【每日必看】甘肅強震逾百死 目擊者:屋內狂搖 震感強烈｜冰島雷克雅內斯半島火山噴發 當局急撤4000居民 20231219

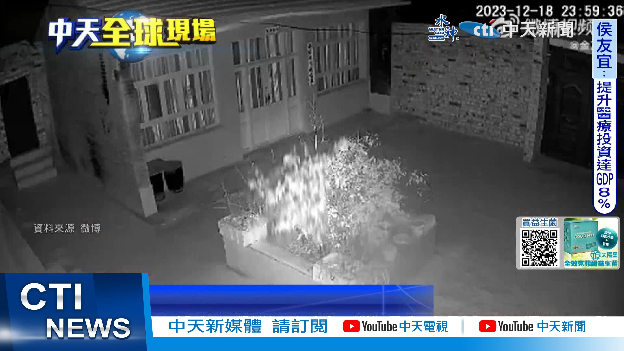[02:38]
好透过当地居民提供的这些检死器画面可以看到这个强震来袭瞬间天摇地动挂灯被震